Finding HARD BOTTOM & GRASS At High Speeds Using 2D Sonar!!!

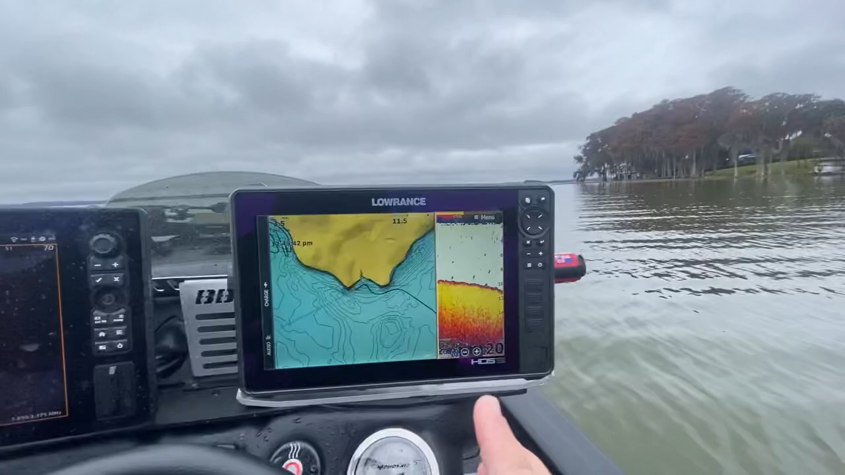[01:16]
to have a good through hole transducer for your 2d sonar okay i've heard of of guys being able to do this with side imaging on plane i've never really had a boat that that um that that ended up working out you know most of the time once you get on plane
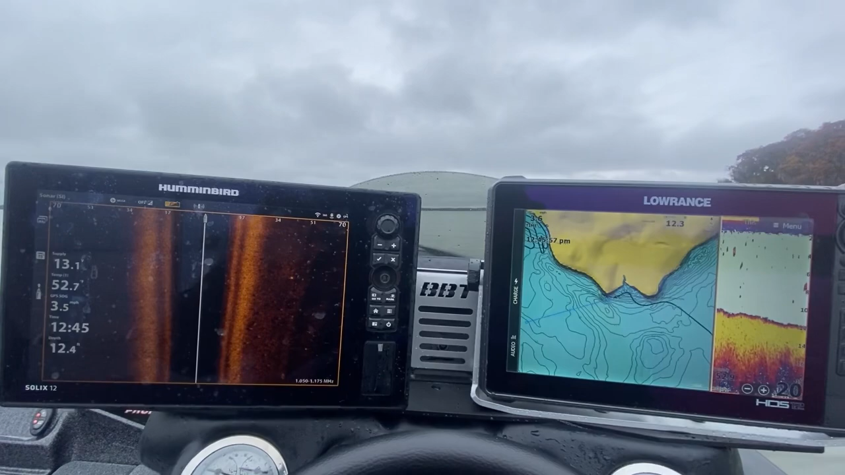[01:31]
you'll lose connection and you won't be able to see it but uh a 2d sonar is really important
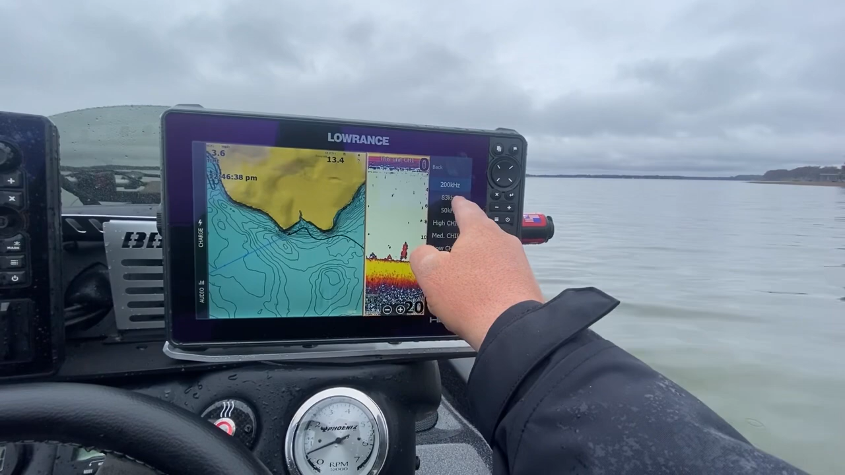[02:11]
so uh generally i'm running 83 kilohertz here at the console because it has a wider cone angle and i can see a larger area but 200 kilohertz does something special that that i think is really important for this is that it really helps me distinguish what we call a double echo so we're going to go out to 40 feet because i want to see that double
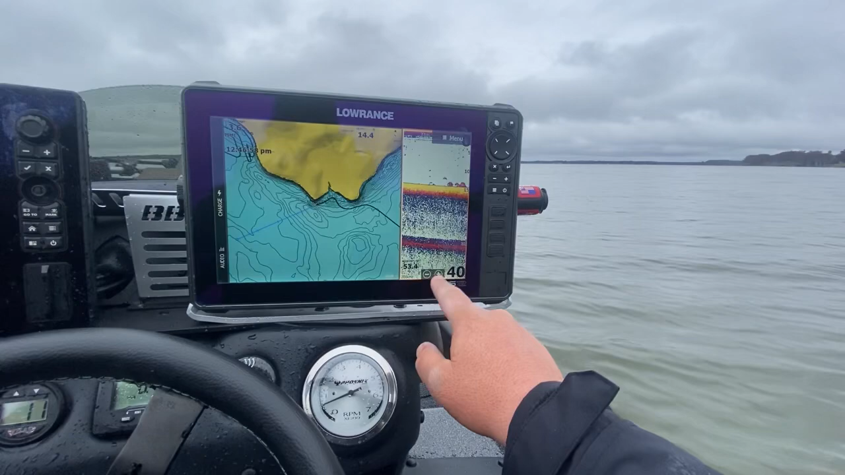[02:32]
echo you see right here we've got the bottom right here this is the true bottom we've got some fish there too um but then you've got this double echo
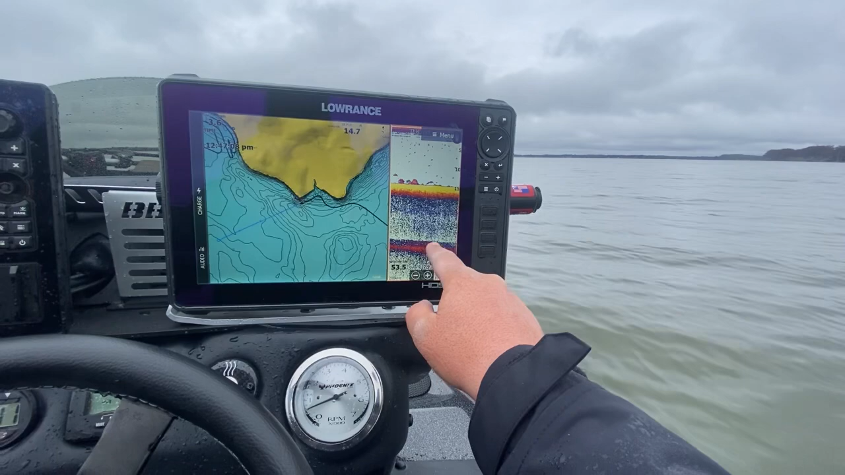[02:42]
and the stronger the double echo the the harder the bottom so the the the more defined the double echo is the harder the bottom so when i get on plane and you can see how well he did epoxying this in sorry for the wind noise guys but as i'm on plane you can still see the double echo and of course you know everything is crisp and clean
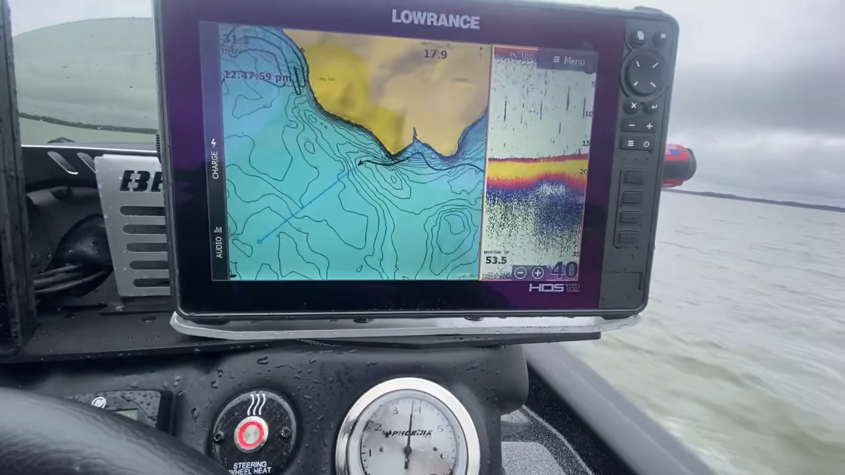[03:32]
shallow water here let's turn a little bit shallower all right so we're getting a little bit shallower here
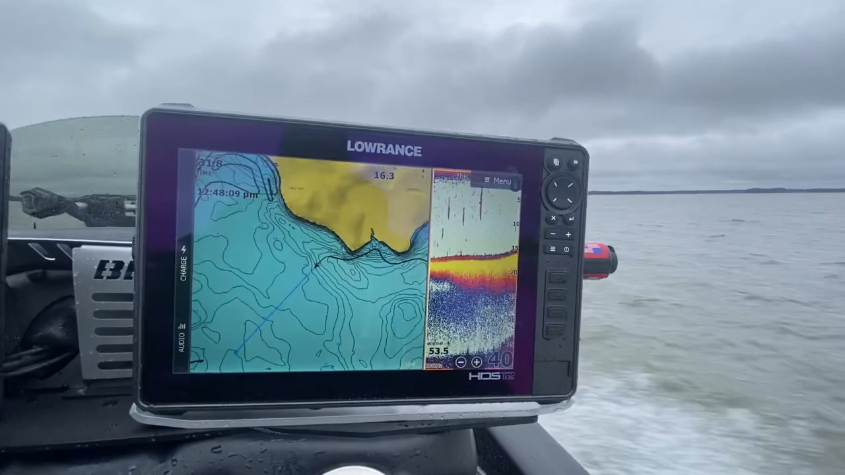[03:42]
so you see how the the double echo is is just kind of like purple blue and red um and kind of fuzzy that means that it's it's not quite a very hard bottom okay but uh once you get in an area where you start seeing some more red and yellow for the double echo you know and it may be just a very thin strip as you're moving quickly you're going to run over those shell beds very quickly and so you
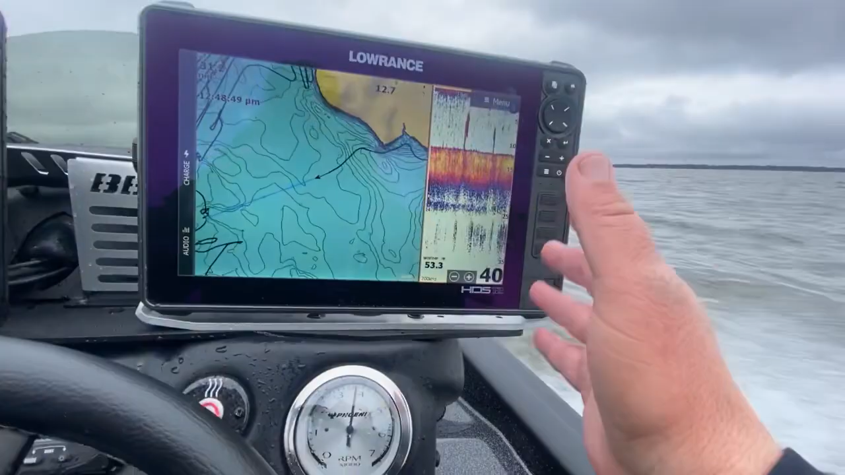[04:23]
may you it may just be a short little uh stretch of a little bit of yellow that's going to denote a small uh hard hard bottom it doesn't necessarily mean a shell bed but usually where there's hard bottom there's shell as you can see i've been running back and forth out here
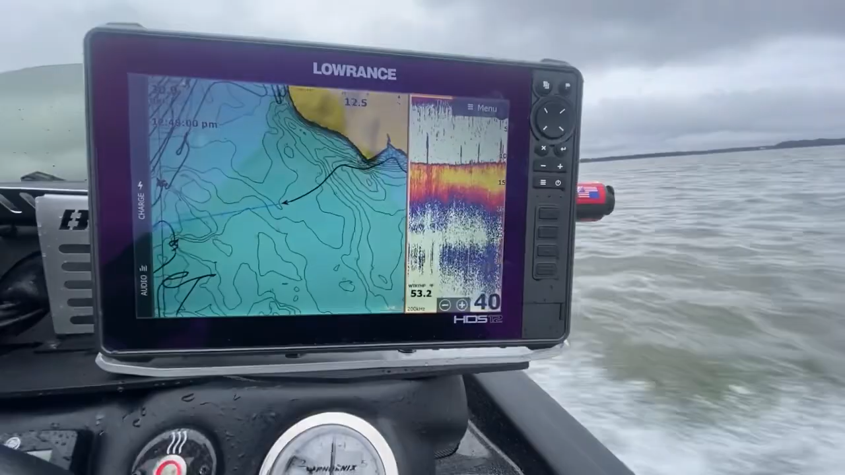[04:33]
now this may look like grass here this is actually these are actually schools of shad that are very close to the bottom when you have just isolated you know bars like that usually that just means that those are schools of shad i'll stop and show you too
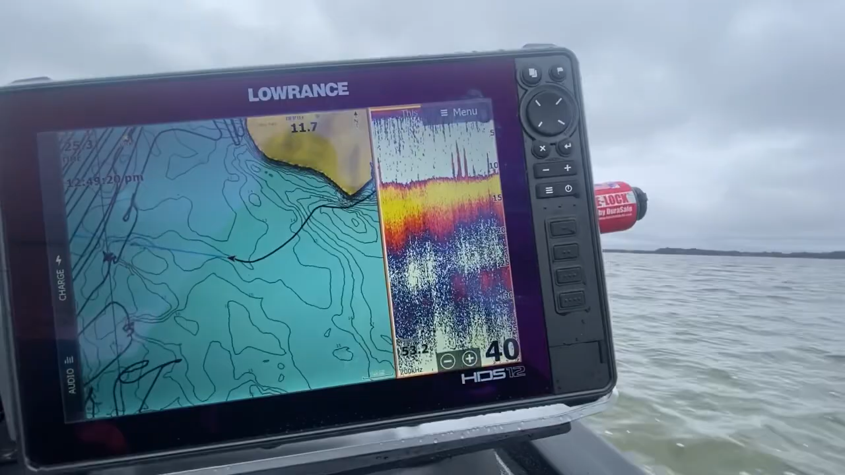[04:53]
this phoenix turns on a dime love this thing
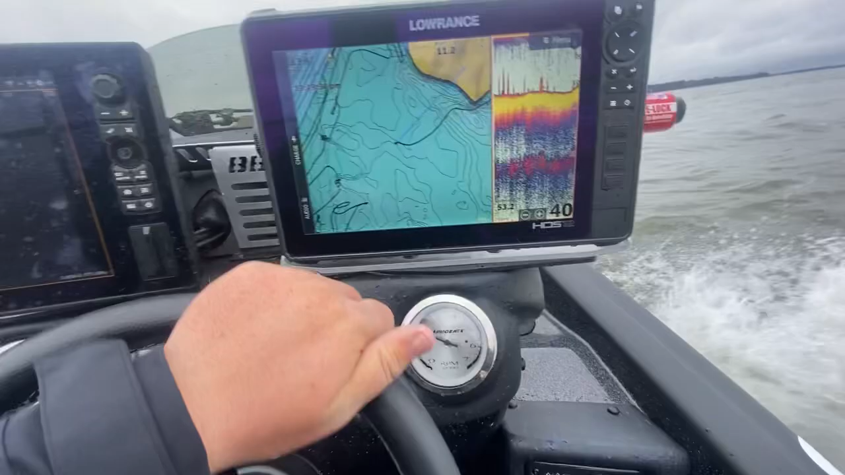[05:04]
all right so let's idle and look at this but you can see what i mean by the double echo sometimes it's a little bit clearer and sometimes it's going to be uh real
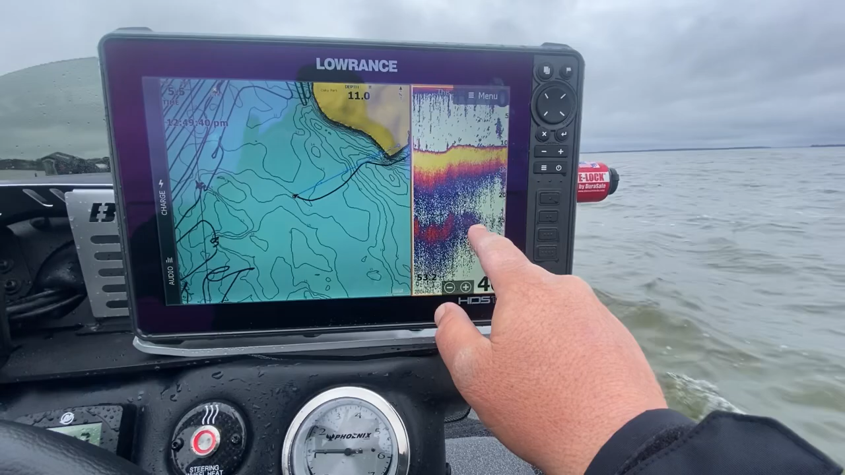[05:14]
sparse and fuzzy so when it's sparse and fuzzy it's it's a much softer bottom and when you can actually see it real well it's harder bottom so you could see
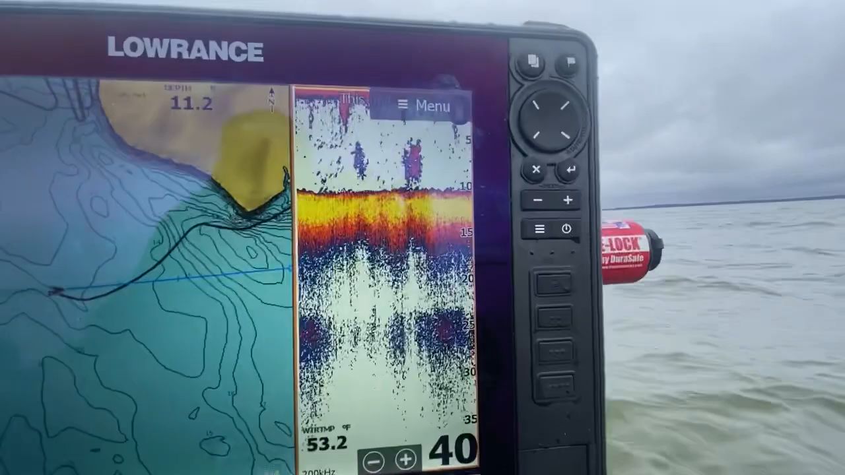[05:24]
right there that's one of those bars that i drove over that's just a school of bait fish
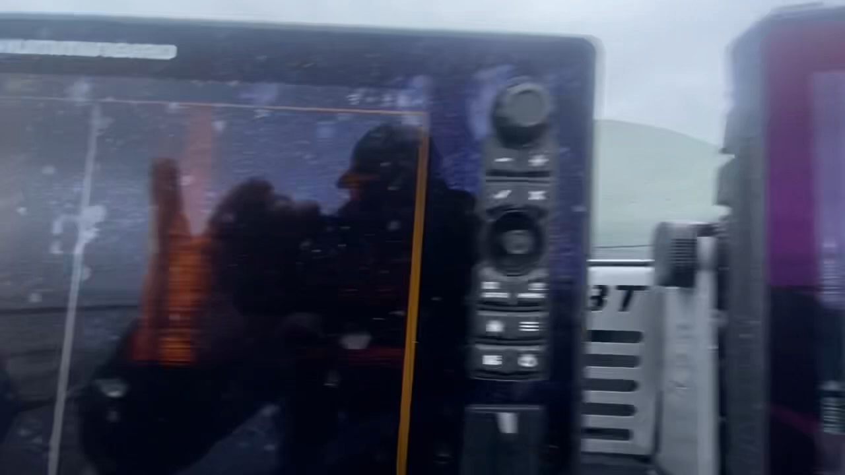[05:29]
you can kind of see it just a little bit on the hummingbird here mega imaging